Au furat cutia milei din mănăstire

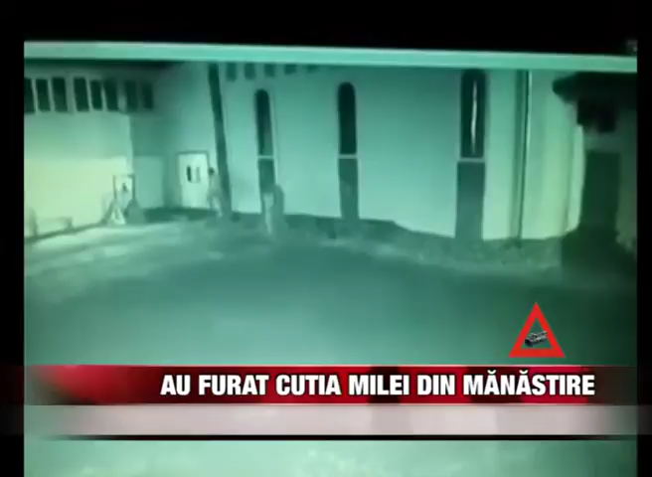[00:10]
Cei trei tineri nu s-au ales cu nimic de pe urma furtului, cutia milei fiind goală. Camerele video din interiorul mănăstirii au surprins momentul furtului. Pe imagini se văd trei tineri cu glugile trase pe cap, care se apropie de biserică, studiind zona și asigurându-se că nu este nimeni care să îi vadă. Unul dintre ei se apropie de o ușă laterală, care se pare că nu era asigurată, și pătrunde în interior.